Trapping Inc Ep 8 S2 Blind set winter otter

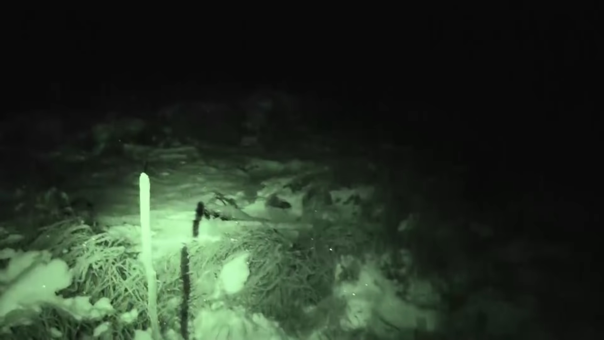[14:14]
Hey, and I've got an otter in it too. Look at that. Oh, is that a huge otter? What we got going on here is another thing that we look for when we're setting for otters.
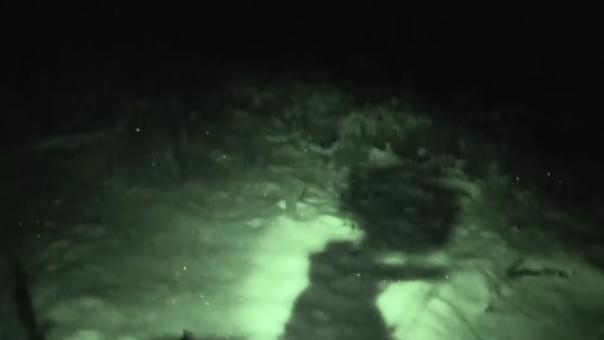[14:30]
One, you can see that big hole there. I fell through there. Even though we're in amongst the grass and all that you just cannot trust any of this water at all. You see that dark stuff over there? That is otter poop. That's an otter toilet.
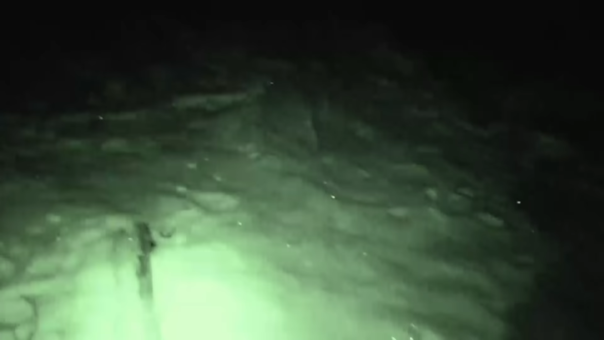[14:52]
These otters have been coming up that hole right there. And I guess this must be the last one that came up. Man, is he a beautiful otter? Came up the most basic set ever. I just taken a set of 280 lay it right over top of that hole over there and hope for the best.
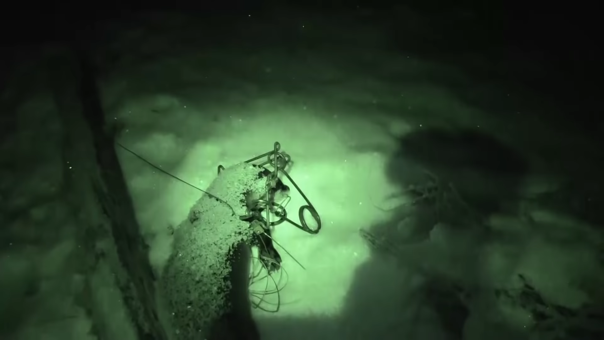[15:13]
But let's see how big this guy is. I'm going to have to get him out of here though. I'm scared of all this ice here. Give me a minute. Okay.
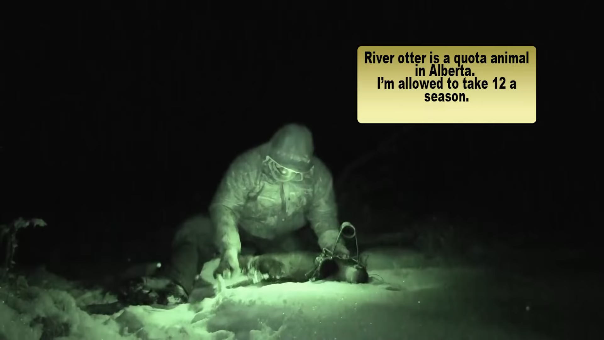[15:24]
Now look at the size of this otter. He's huge. I don't know how long he's going to go but I mean
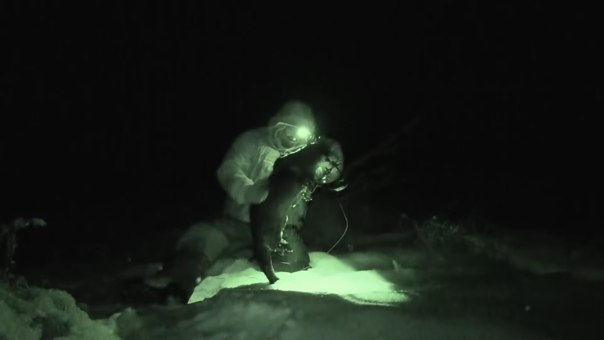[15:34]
I wouldn't be surprised to weigh 30 pounds.
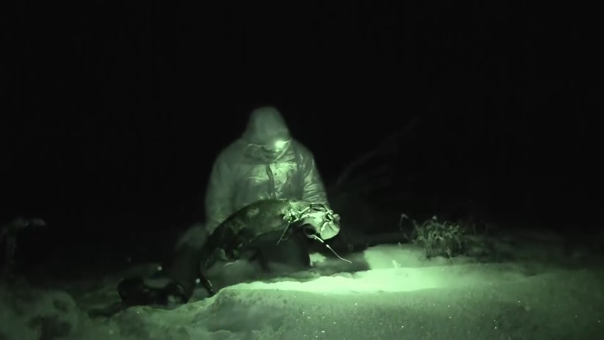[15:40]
Unbelievable. the the 220 the 280 and the 330 Belial are all certified under a Hedis for Otter.